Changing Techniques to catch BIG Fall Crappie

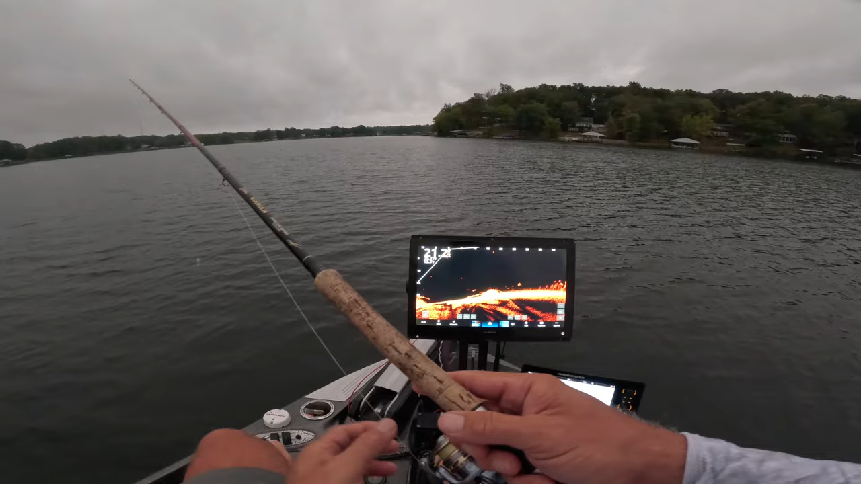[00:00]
Look at that guy dropping in. That's pretty sweet. Bright picture in the morning, early in the morning. First day of the fish, first fish of the morning. I can't even speak, it's so early. Roughly around 4:45. We got a good one, guys. Good one. Wow. That's awesome. Oh, that's a slab, guys. That is a good one.
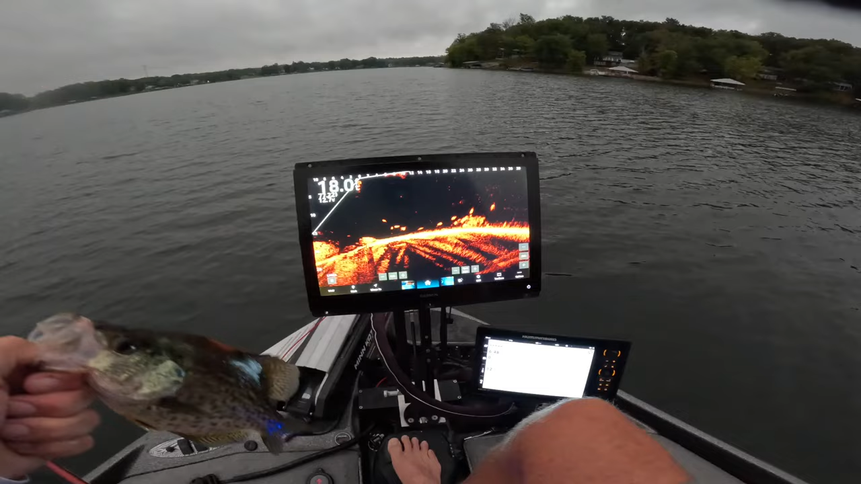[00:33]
Check them out down there. They are active, running around right there on that nice little pile. Good morning. Let's get this done. Fish are going to the boat.